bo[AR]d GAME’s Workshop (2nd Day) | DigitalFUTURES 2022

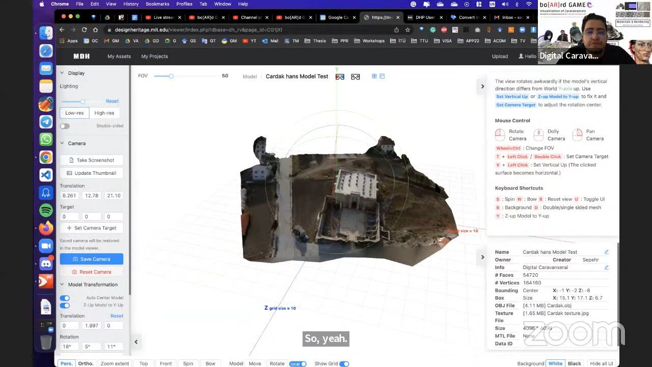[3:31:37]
You can also change some parts for low res, high res. You can check them. Actually, we will talk about them at the end of the fifth session.
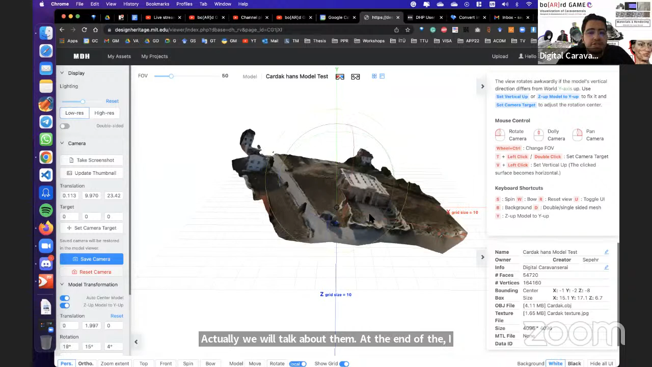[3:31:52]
But you can check them from the DHP user guide. So
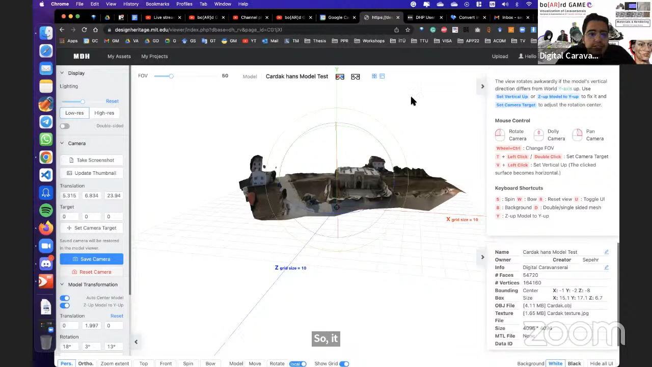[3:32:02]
we uploaded our model from the assets part. Just upload from here or upload from here, two buttons.